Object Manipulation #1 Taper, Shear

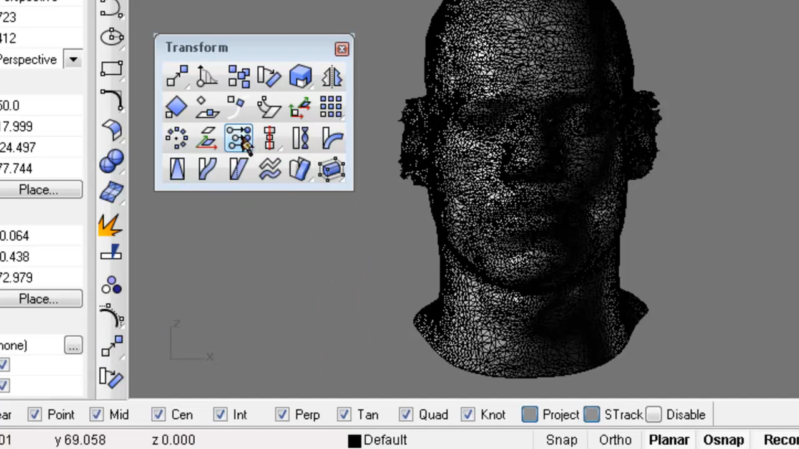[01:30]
Now there's a lot of cool stuff in here but today we're going to focus on this one right here taper and this one right here shear. So we'll start off with taper. It's pretty straightforward what happens.